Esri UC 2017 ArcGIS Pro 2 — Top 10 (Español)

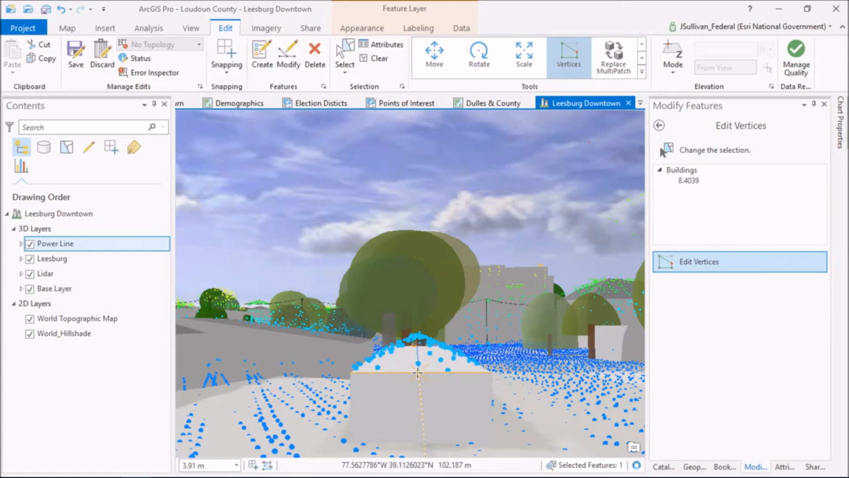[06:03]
And then dragging it upwards to match the LiDAR outline. That's just one of the many things you can do with 3D editing.